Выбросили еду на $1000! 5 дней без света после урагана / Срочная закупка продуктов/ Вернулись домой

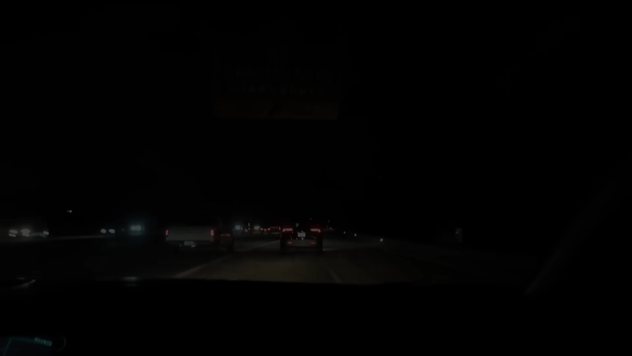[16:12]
Мы полностью не имеем продуктов. Мы сейчас едем по фривей, и нам навстречу вот опять проехало. Уже штук десять или даже больше, наверное, машин проехало. Те, которые ремонтируют электричество. Из Северной Каролины, Вова их с утра видел, приехали в нашу местность. Хотя у них тоже здесь много поломок. А они, видишь, к нам поехали. Но они свои поломки поремонтировали и поехали туда. Получается, что у нас сегодня сильно продвинулось. Я прям смотрю на карту. Мы можем видеть, где есть электричество, где нет. На нашей компании.
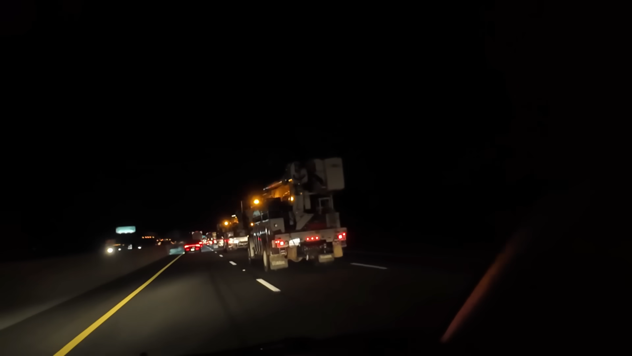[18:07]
Едут следующие. Вот с этой стороны такие. Короче, туда и обратно. Одни сменяют другие ходы, не эти машины. И они ходят караванами вот такие. Да, посмотрите. По четыре, по пять машин. По шесть, по десять даже. Так, ну если они опять едут и ночью, то, скорее всего, завтра уже действительно всех. Основную массу, наверное, самые тяжелые случаи только останутся. Я думаю, что завтра большинство уже будет. Эти 250 тысяч превратятся, наверное, в 50, если с такой скоростью ремонтируют.